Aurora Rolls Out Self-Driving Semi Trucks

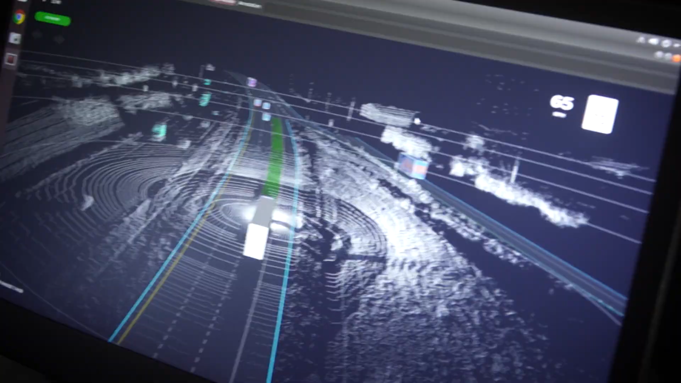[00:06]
Built by PACOS Peterbilt, the autonomous technology comes from Aurora.
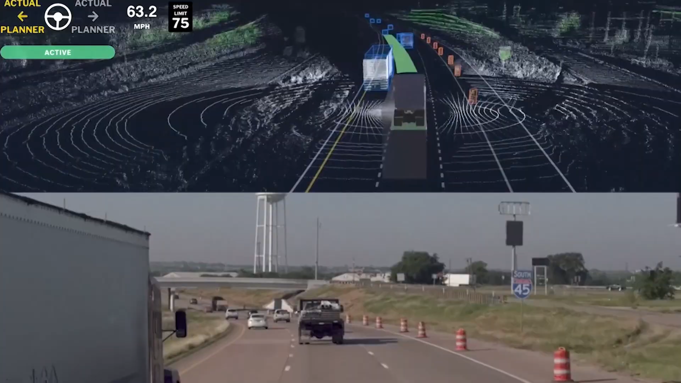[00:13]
As it pulls onto the road and heads for the interstate, it's seeing the world around it digitally, detecting other vehicles and deciding how to react. On board, we use cameras, LIDAR and radar to see the world.
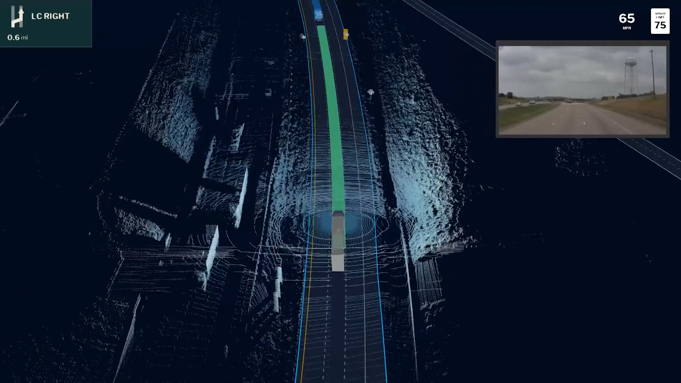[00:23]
They can see not just where things are but how fast they're moving.
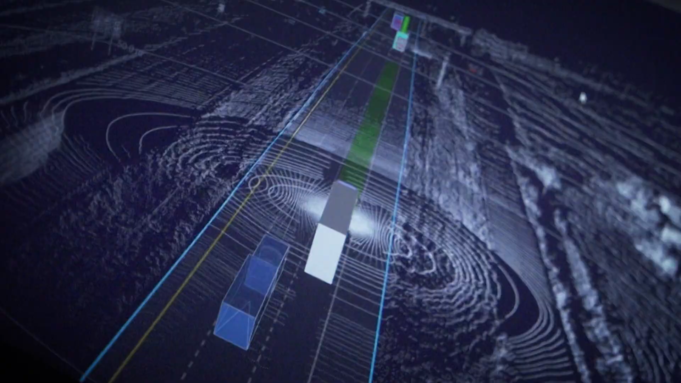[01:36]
During the trip, we encountered varied traffic, including dozens of large vehicles merging into the lane and also parked cars.